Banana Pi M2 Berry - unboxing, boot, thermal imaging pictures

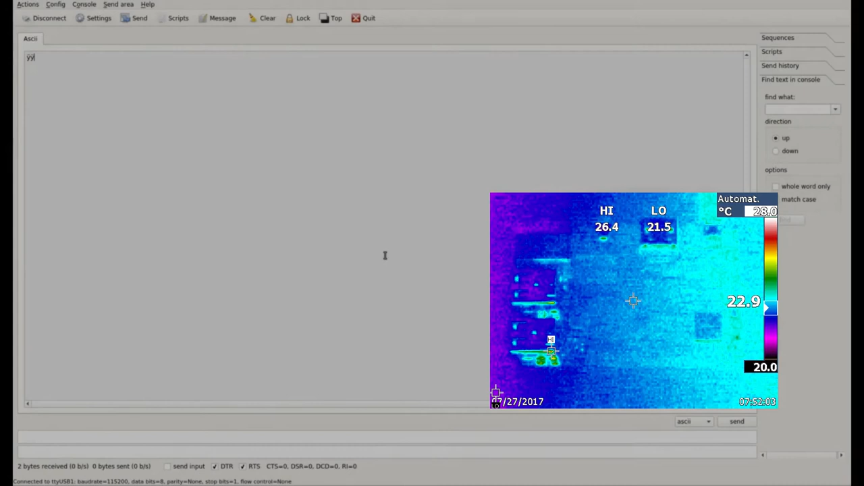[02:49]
Now you see the boot of system and picture of thermal imaging camera on the right side.
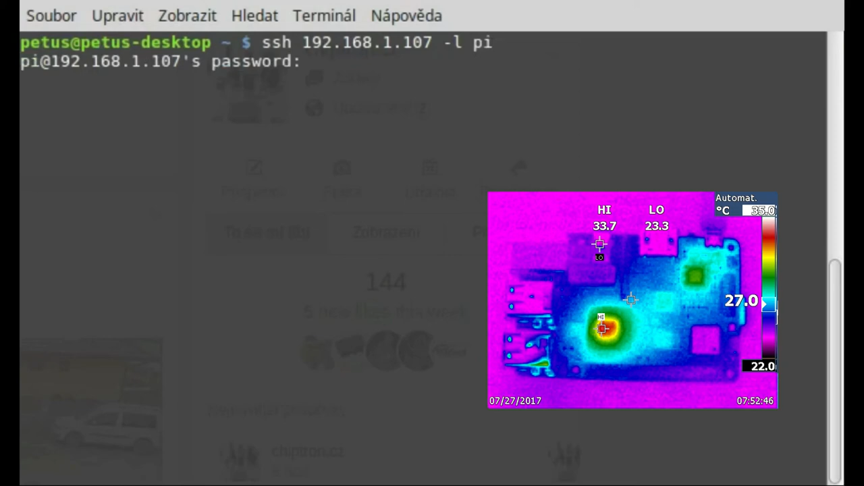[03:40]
The picture from thermal imaging camera doesn't fit with time. At the end we try ping test with Google server.